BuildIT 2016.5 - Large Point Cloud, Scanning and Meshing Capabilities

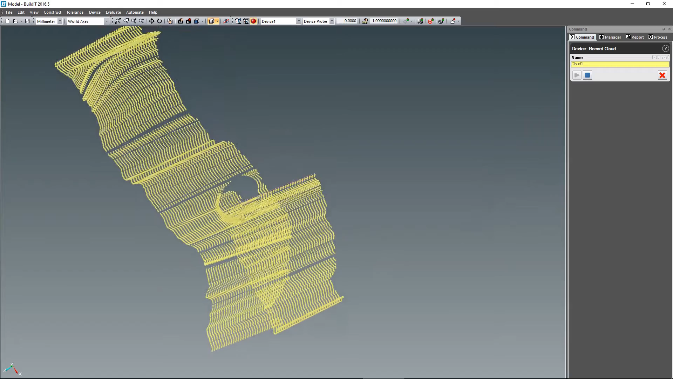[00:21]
With the increased prominence of scanned clouds comes the need for improved meshing capabilities.
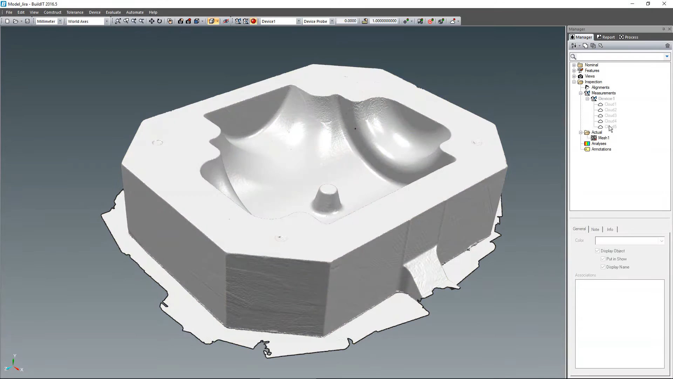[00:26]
Build-It 2016.5 offers new mesh smoothing options so that the scanned
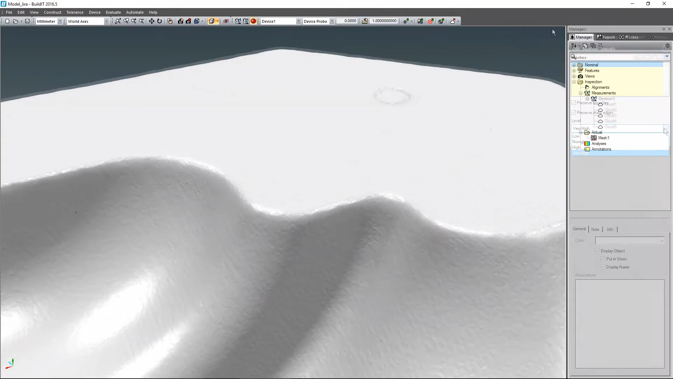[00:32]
cloud can be meshed and effortlessly cleaned of any noise in the data.
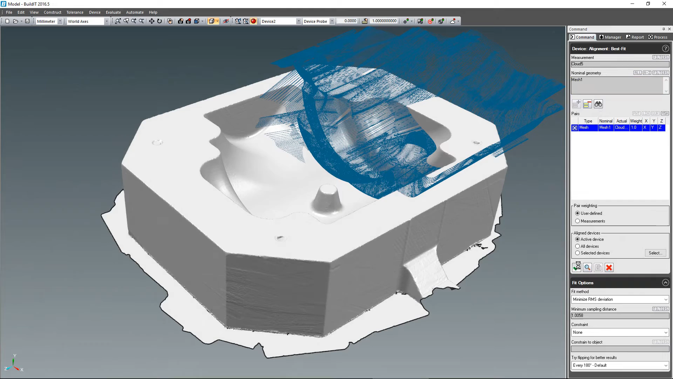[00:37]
It is now also possible to use this newly created mesh as a nominal model.
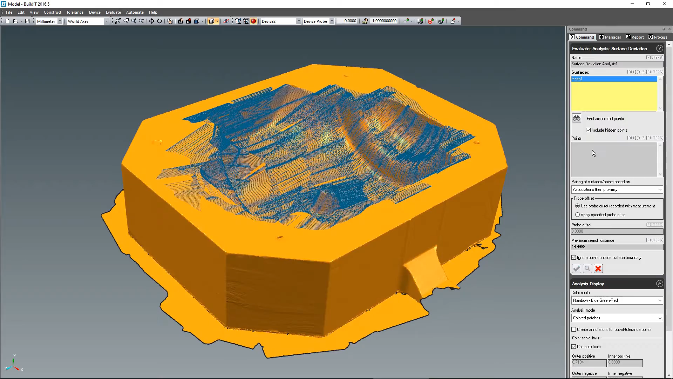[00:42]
You can align a new cloud and perform surface deviation analyses against it as easily as if it were a set of conventional surfaces.
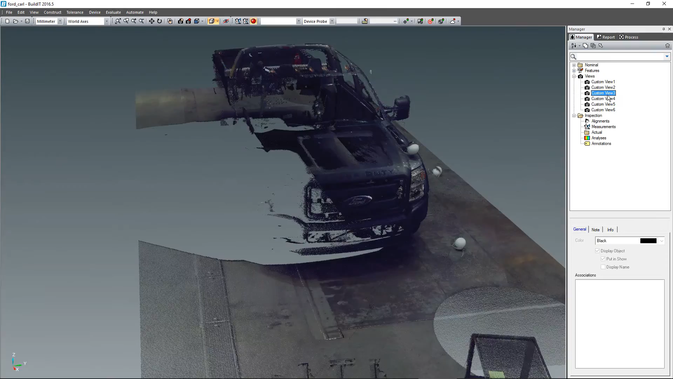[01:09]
allowing you to import high-quality colorized scans into Build-It seamlessly.
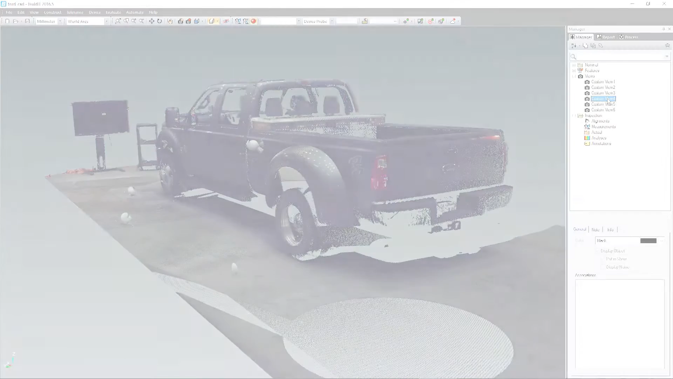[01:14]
A new family of portable CMM is also supported by Build-It, with the added integration for the Nikon MCAX arm and scanners.